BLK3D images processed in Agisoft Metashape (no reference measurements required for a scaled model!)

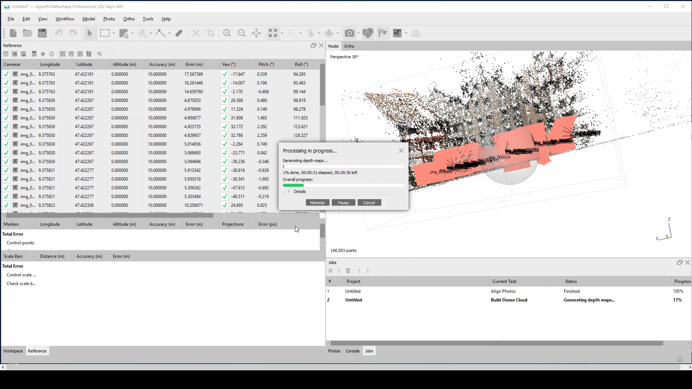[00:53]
So in the whole database I believe there was 52 photos which means in the BLK3D which because it has two cameras you know each time then you take two shots so the number of actual images is double in this case. So the whole process only took maybe five minutes
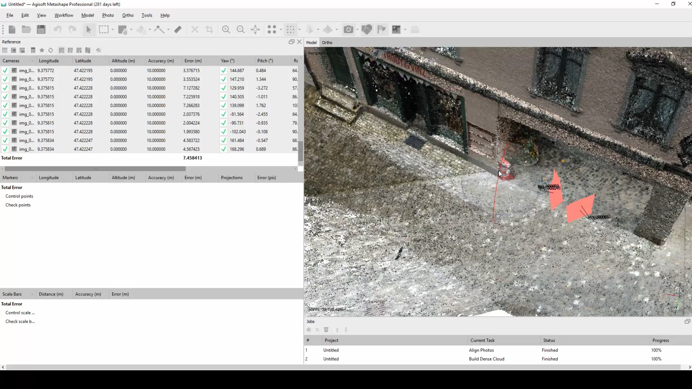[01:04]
and this was one of my first attempts of actually creating a point
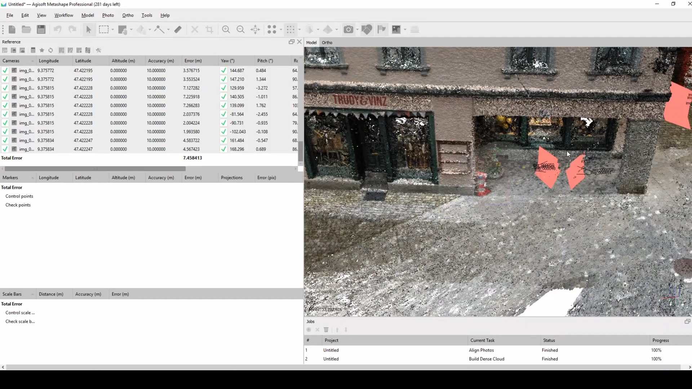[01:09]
cloud out of photos which means then the next time I would do it I
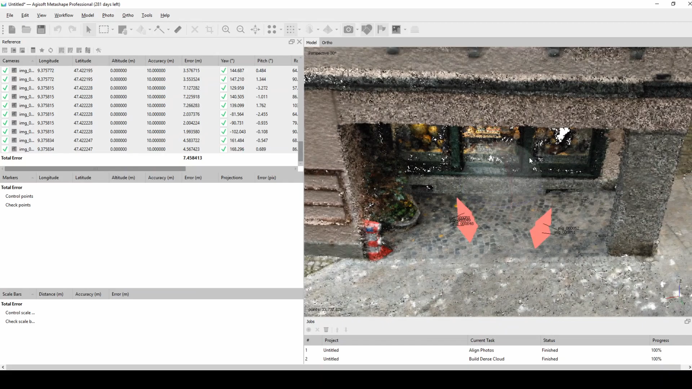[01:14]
would definitely you know photograph maybe something's a bit more or something's a bit less
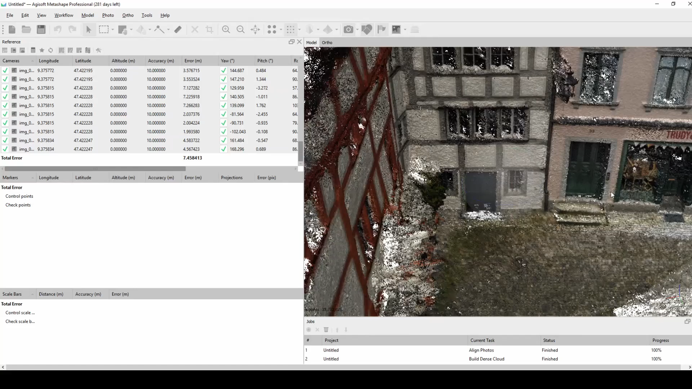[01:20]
because now I see for example in this case where I have a very good point cloud and where I have maybe some information missing.
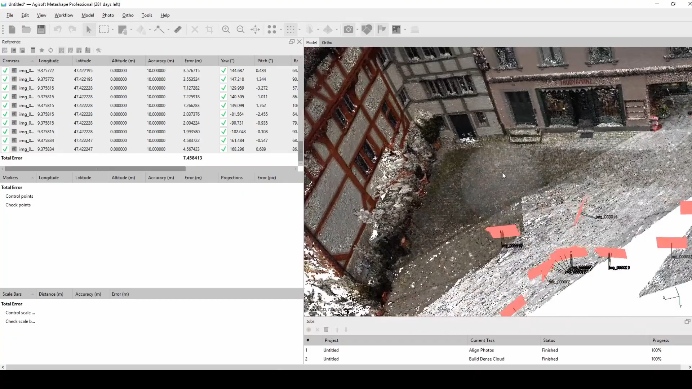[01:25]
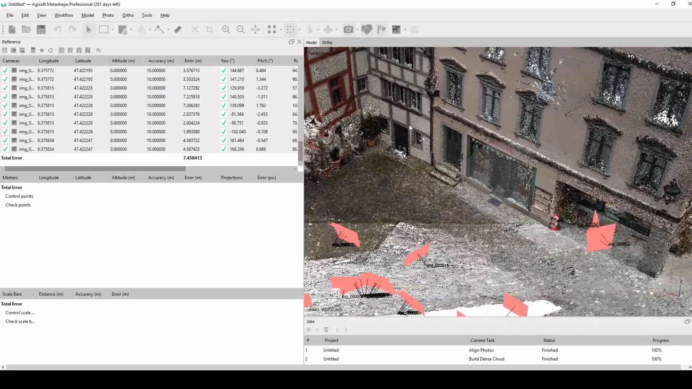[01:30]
So one more thing why this is such a cool approach to the whole workflow is because it's just you need to have the BLK3D and that's it.
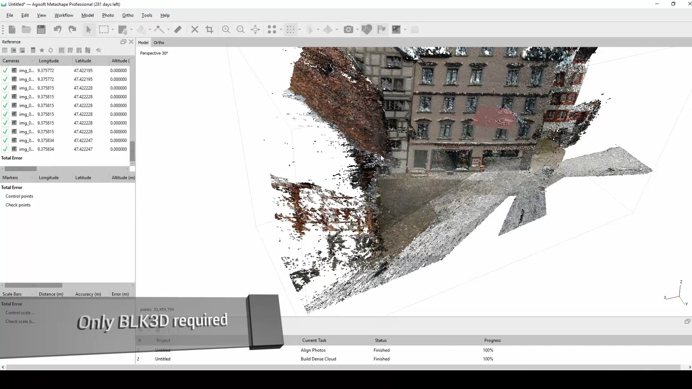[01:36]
So you don't need to have any measurement equipment and expensive ones
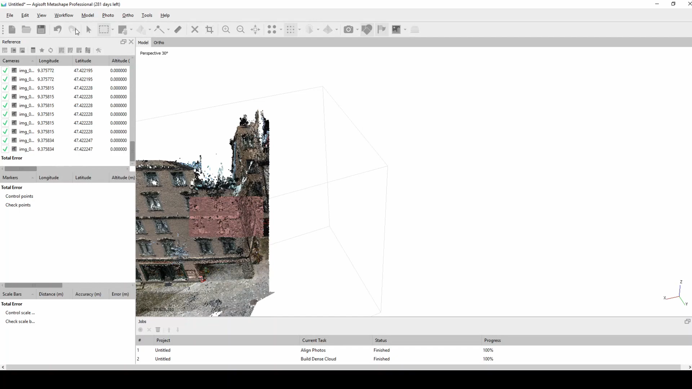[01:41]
as well as you know you only need one person there to be.
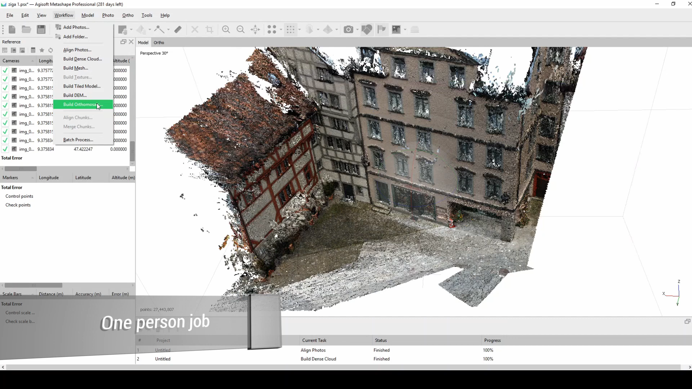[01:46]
In addition to that you take images very fast so you don't need to you know kind
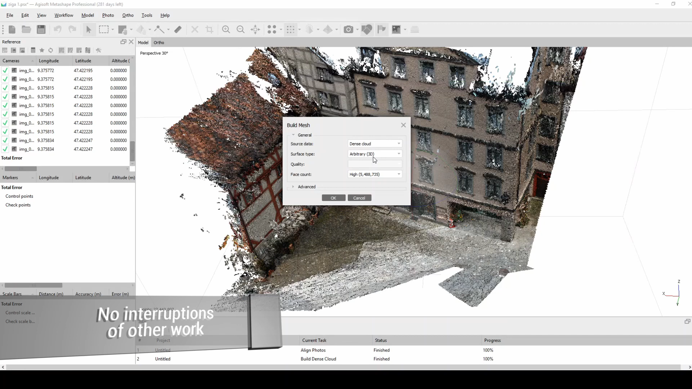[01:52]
of a shut down the site or you know tell people not to do there's very small room for error. So the processing time for this case was around I believe one hour
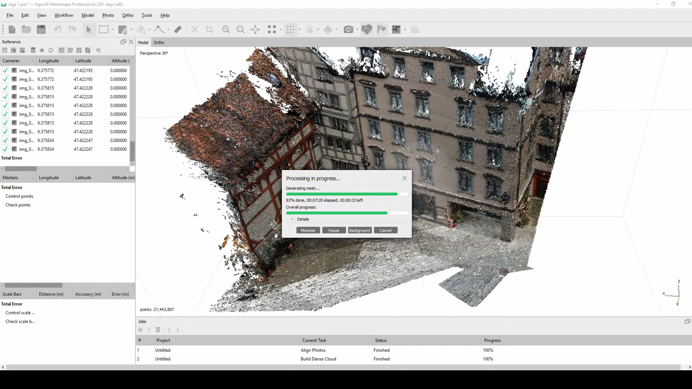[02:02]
a bit more in Agisoft with everything together so it's not that it's not it's not a lot and what you can do at the end with this so you have a point cloud
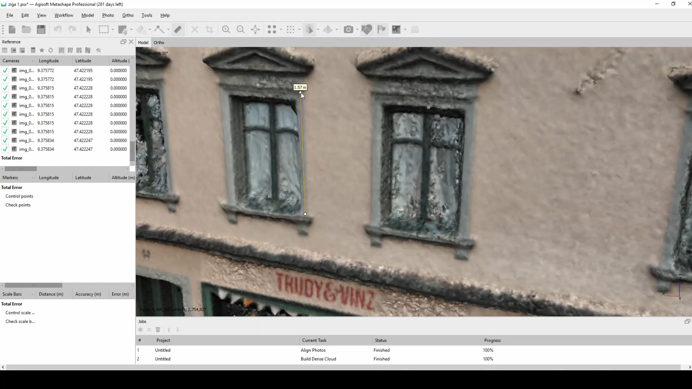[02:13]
where also generated a mesh and in the end you can simply so in this software you can kind of for example measure you can also export this to other softwares but
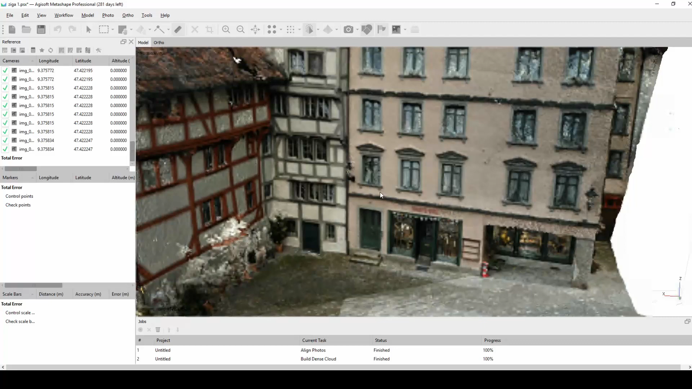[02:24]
you would you know in the end you would use this model you know for kind of estimations for the facades openings you know maybe just measure the sizes of the walls and things like that for example like a scaffolder rooted yeah and any other things definitely I'll be doing more of these things it's very fun to do it's very fast just one more information the imaging room what you're
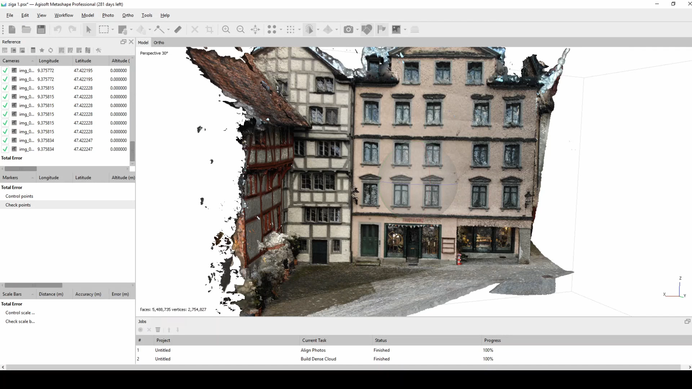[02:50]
seeing now comes as a base function for the BLK3D with the device this means you don't need to pay any extra to have it it's there by default just make sure you
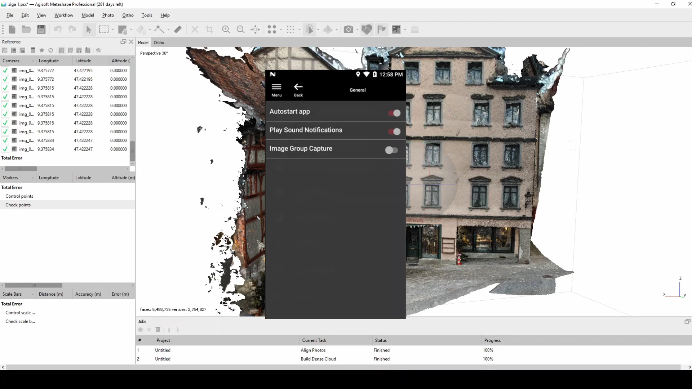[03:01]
turn it on in the settings and then it will be available for you so thank you